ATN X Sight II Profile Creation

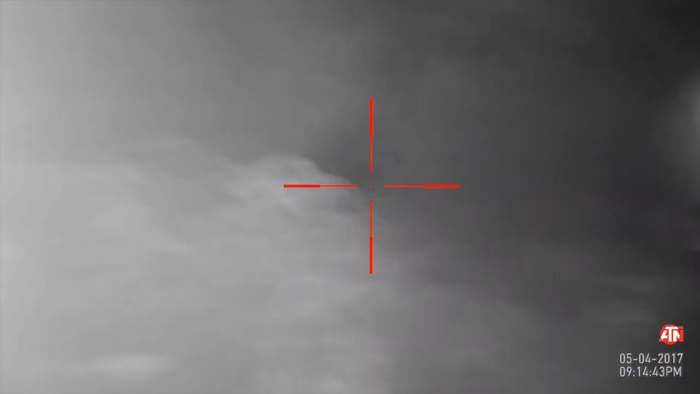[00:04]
In this video, we'll be creating a bullet profile both using the XSight2 and the Obsidian app.